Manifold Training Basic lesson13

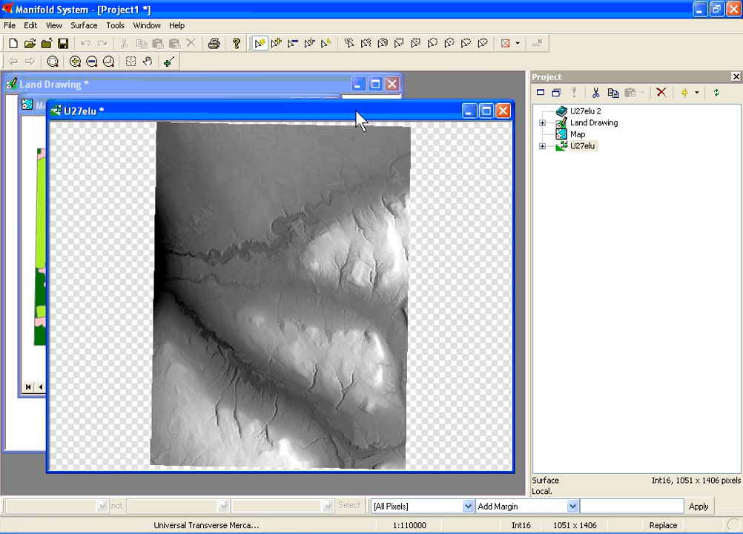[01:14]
Once the DEM is loaded in the map, we can take a look at it and then drop the component into the map component so it is now in the same component as the land cover.
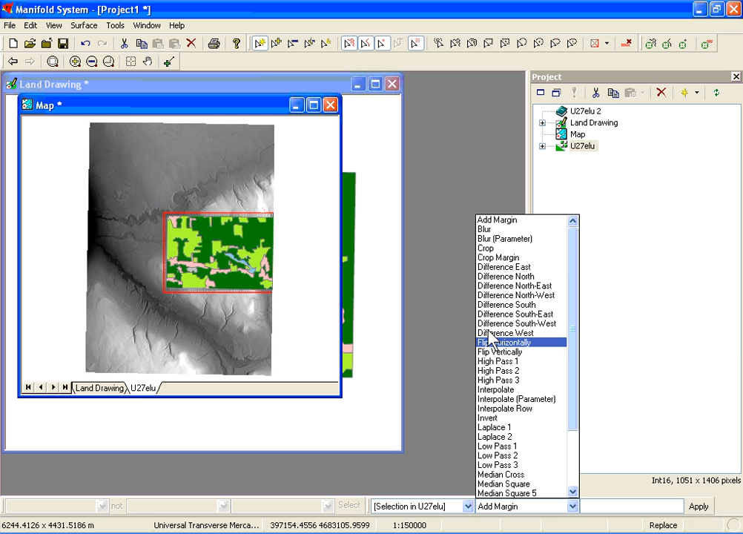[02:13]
Now in the transform toolbar, we're going to choose the selected pixels in the DEM. And in the transform operator, we're going to choose crop. When you hit apply, the DEM will be cropped to the area of the selected pixels.